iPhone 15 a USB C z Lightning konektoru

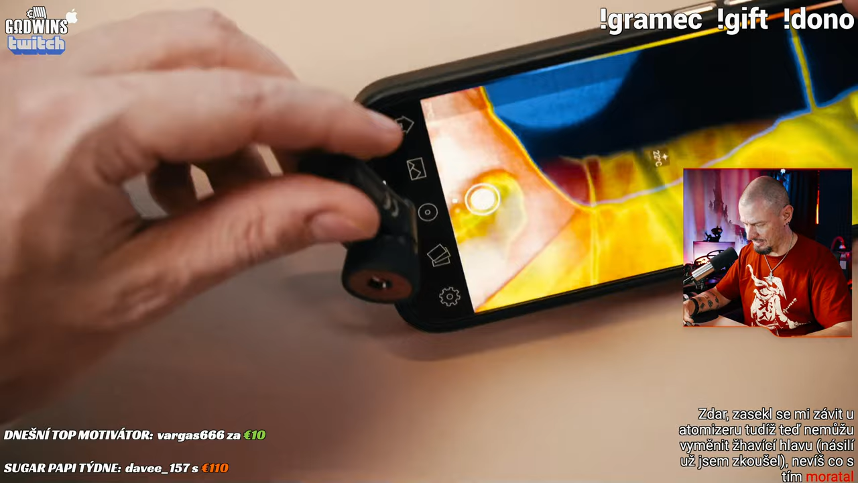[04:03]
Tak já se přetočím. Je to tam. Je to boží. Je to absolutně, totálně super. Mám z toho radost. Je to perfektní. A upřímně, co to tam je na stropě za teplnej únik?